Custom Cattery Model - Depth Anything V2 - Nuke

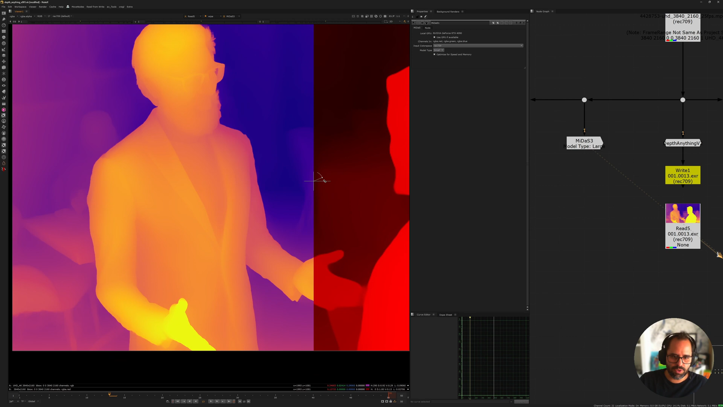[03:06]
So if we just compare here, look at the hand detail right there, right?
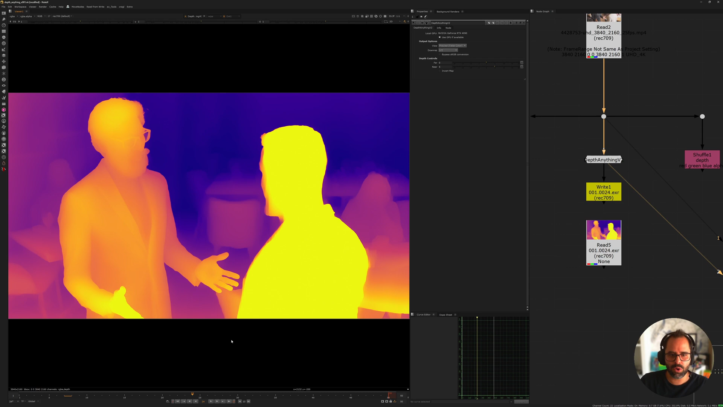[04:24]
So that's what I'm producing. However, if we look at this, this is incredibly quick. I'm just going to, you see, it just took a second, and then you get your map. It's unbelievable how fast it is. So I'm changing frames here, and this is while recording the video. So, of course, my hardware is always also being, you know, used there. But you see, it's just unbelievable how fast and how good it is compared to what we had before. So this is definitely a big jump. Again, if we compare this and that, it's just night and day. You can see all the detail on the glass, even the transparency.
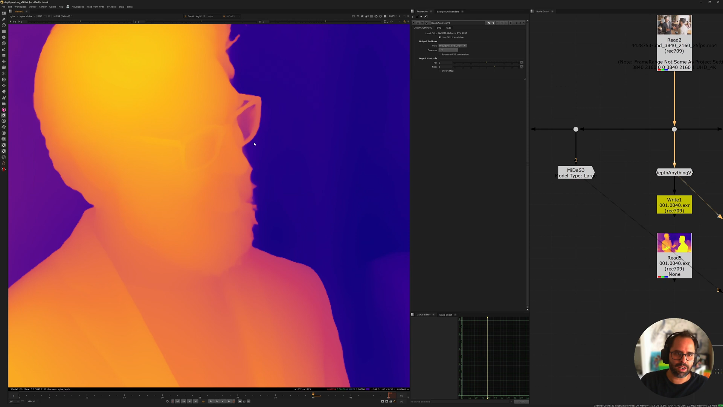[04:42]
It's just wild. And the hair on both his head and the beard.
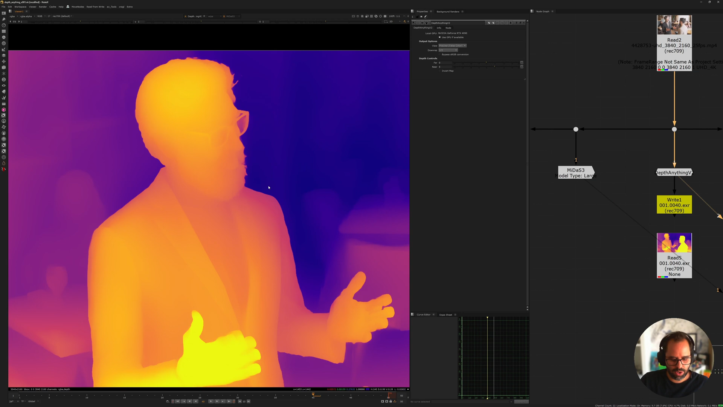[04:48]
So, yeah, a lot to like here. So there's a, you can open the node here,
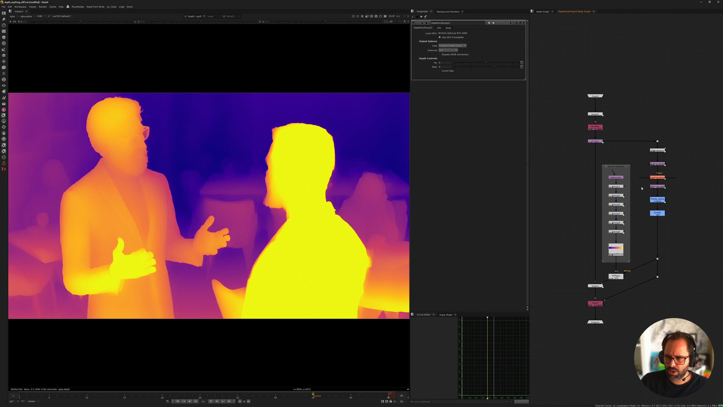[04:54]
and there's a color space node here. So, you know, play around with that, depending, of course, on the color space of your image, of your footage. You might want to bypass the sRGB conversion or not, or you can just, you know, go into the group and change anything you need. Because at the end of the day, it's just going to run inference, right? So there is an inference node in here, and that's what's, you know, making the magic in the background.